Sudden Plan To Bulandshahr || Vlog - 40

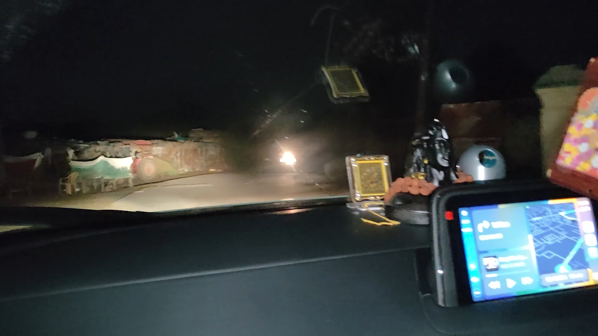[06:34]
तो कैसे हाथ ऊपर करके ऐसे? मजाक नहीं भाई मजाक साइड भाई आगे ट्रैक्टर है।
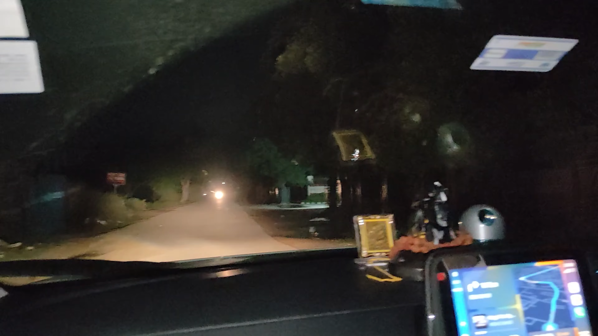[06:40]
नहीं ट्रैक्टर नहीं ई रिक्शा है। तो गाइस खतरनाक चल रहा है भाई जो भी चल रहा देख रहे हो रोड देखो तुम। वो हमें ये रोड इसलिए गूगल मैप ले जा रहा है बता दे।
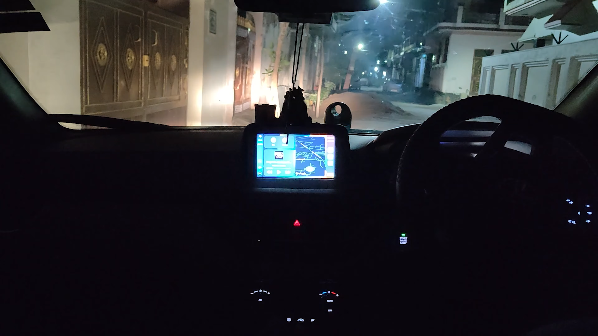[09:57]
और अध्यक्ष हाँ भाई पहुंचने वाले हैं भाई यहीं से लेफ्ट लेना है।